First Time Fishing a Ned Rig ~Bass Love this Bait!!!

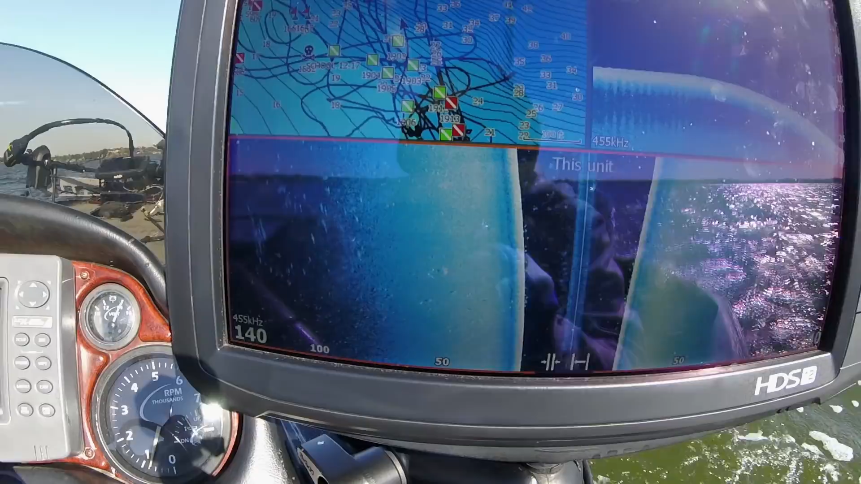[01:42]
That's golden. Little quick tip, guys. If you get on a schooly like this, you want to stop your graft, especially if you're on a structure scan on a boat.
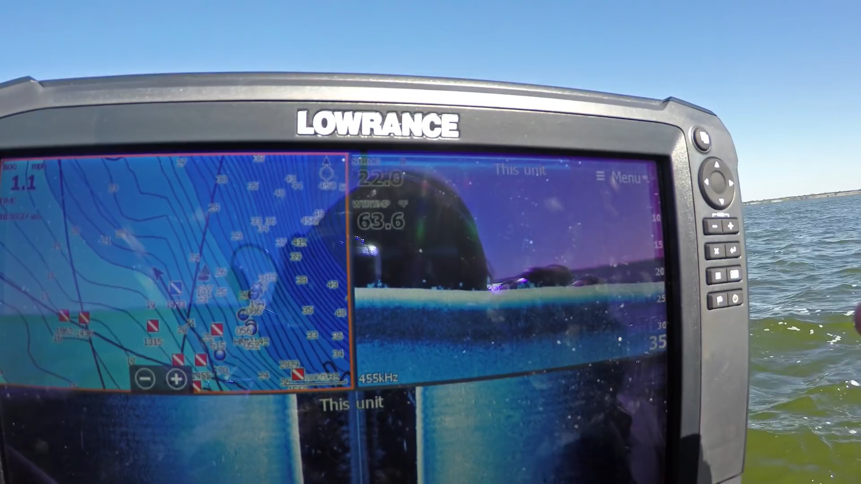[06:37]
if you wanted a picture of what fish look like on a graph they're not the biggest bass but there are fish freaking everywhere.
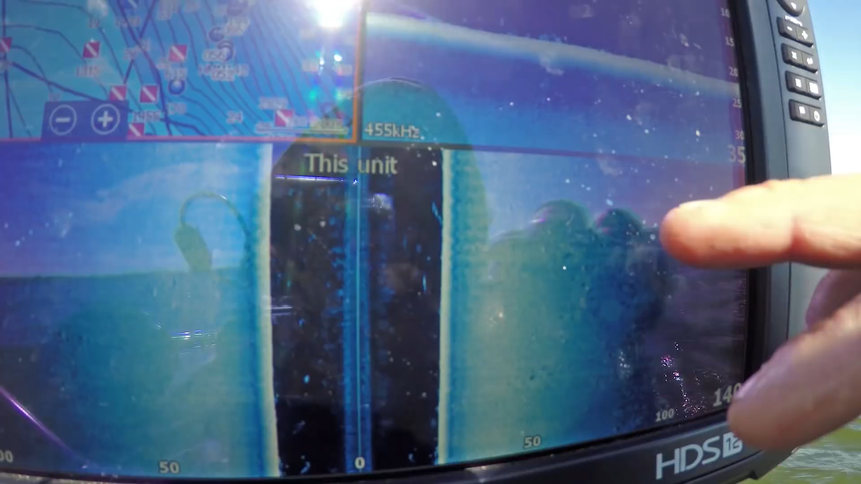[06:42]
You see all them dots? All those guys... Like, dude, they're...
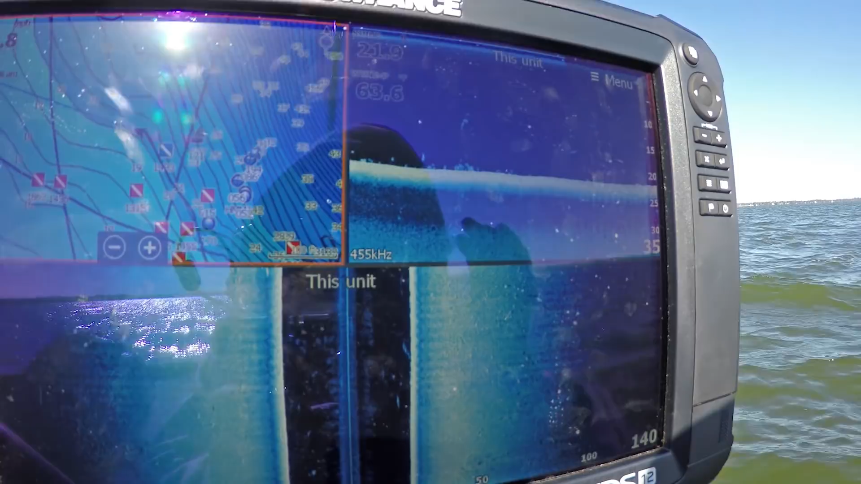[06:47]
Oh my god, they're everywhere. Everywhere.